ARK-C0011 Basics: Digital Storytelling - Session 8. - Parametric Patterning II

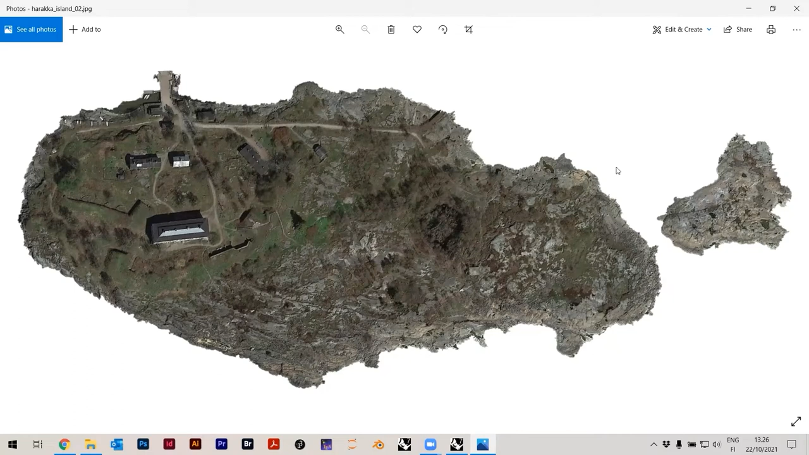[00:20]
I took out C, so it's kind of white. Then in Photoshop, what you can do, you can turn it into grayscale. So we will be sampling this image also. So I want to create a texture in Rhino using vector graphics, so lines and circle shapes. But I want to use some information from the image, and I want to use basically just the brightness of the image. Also in that sense, the color is not important, but the brightness is important.
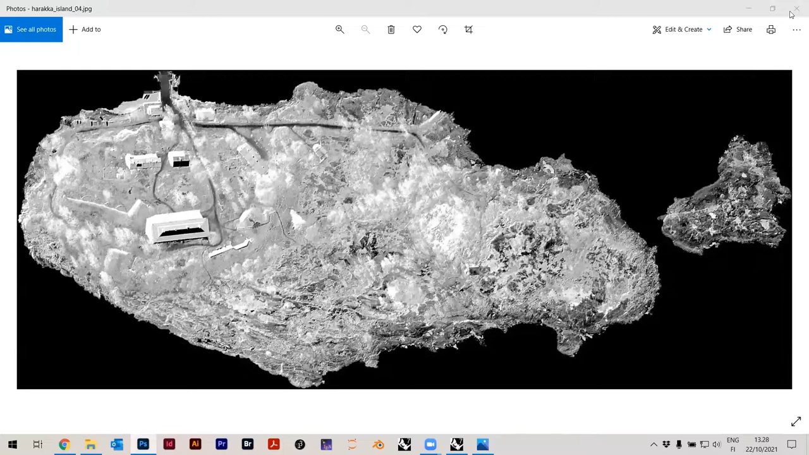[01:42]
And in the end, I actually inverted the image. So what was black becomes white and what was white becomes black. And I'll actually show you now quickly in Photoshop, how you can do this. Because I think it's sort of only fair to show you how to do this. So it's also kind of rather quick. So I'll just pull the Photoshop here on my screen.
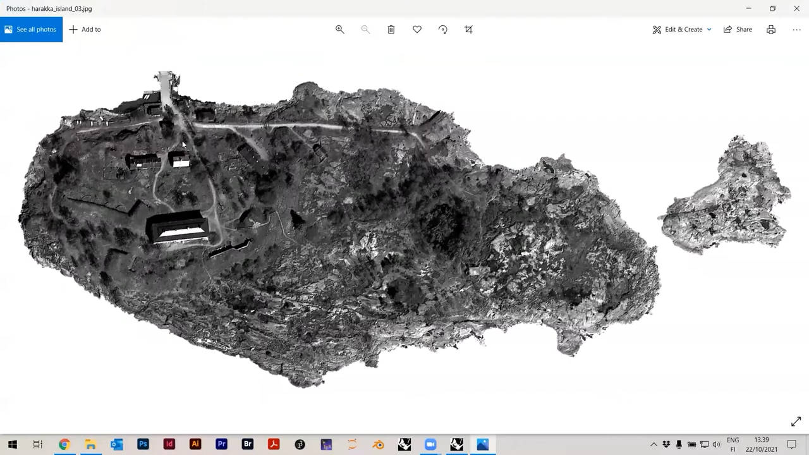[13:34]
So basically the reason why we use the inverted image is because we wanted our image to look a little bit like this. So this is dark. And so this shadow of the building is dark. And here the circles are large and they kind of overlap. So they create this a bit darker surface. Conversely, water is white in this case.